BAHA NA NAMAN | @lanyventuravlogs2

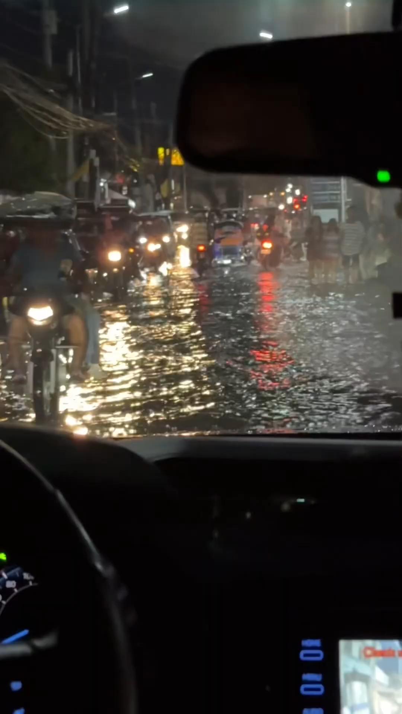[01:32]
Nakakabuhol-buhol na rin po yung traffic dahil po dyan sa baha dahil syempre mabaga lang yung takbo nila. Dahil hindi mo makikita parang blind spot yung ibang lubak dyan dahil may tubig nga. Ito po yung papasok na ng cruise,
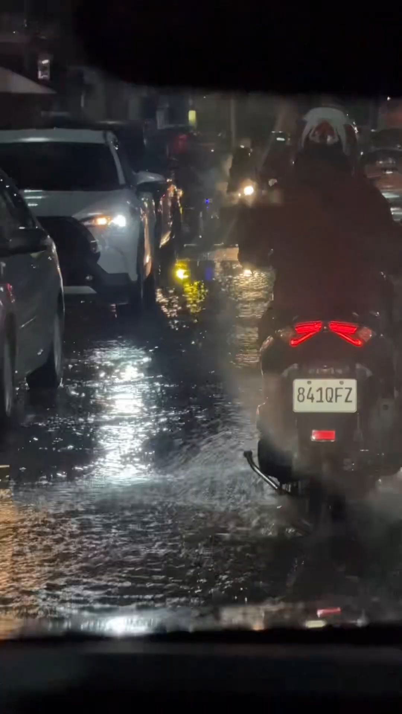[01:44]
diretso doon sa may tabi, doon sa paket ng tulay, doon sa unang tulay ng tabi. Ang haba na po ng traffic dahil sa cruise nga po mataas ang tubig. Sa tim,